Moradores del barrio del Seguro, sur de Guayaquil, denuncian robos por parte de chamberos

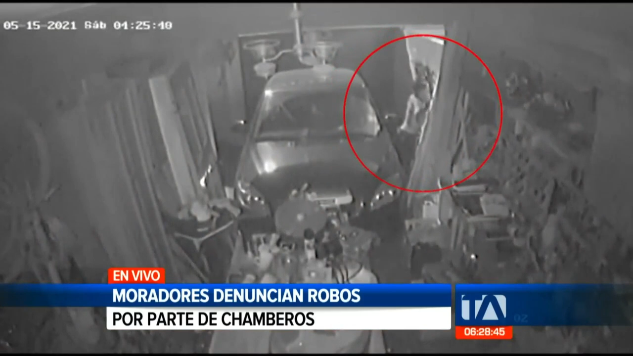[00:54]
y noten ustedes, se sube, pide como permiso al inmueble de al ladito, porque sabe que el propietario de esta casa tiene buenas herramientas en su tallercito. Si nos puede, por favor, mostrar ahí la puertita, noten ahí, y a sabiendas de que tiene una mascota, un perro ahí, se mete y le da comida para de esta manera no haga bulla.
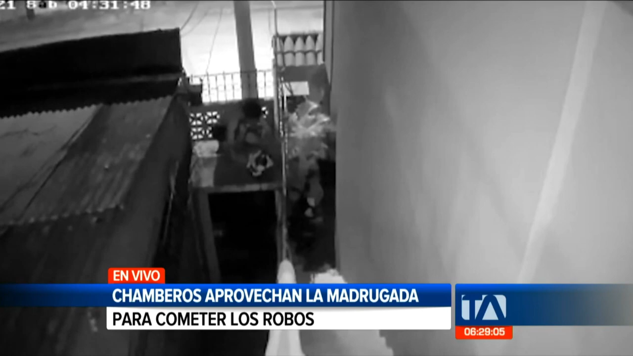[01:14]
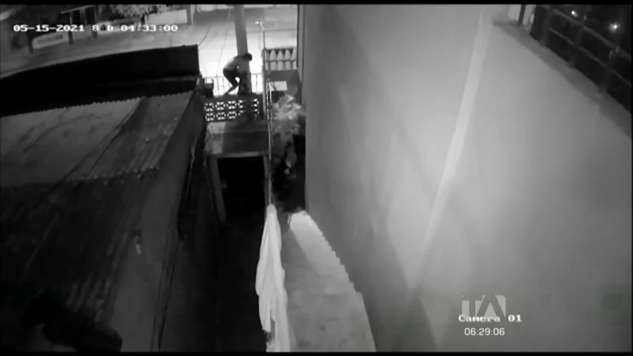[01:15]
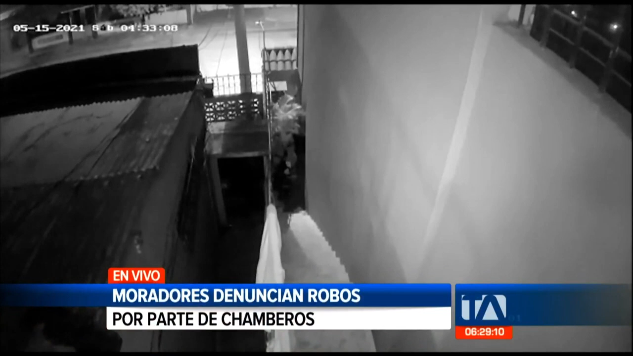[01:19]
Miren ustedes, y esta es la segunda vez que se mete aquí violentando la seguridad, pese a que hay cámaras de seguridad, tiene alambrado el vecino de acá al lado.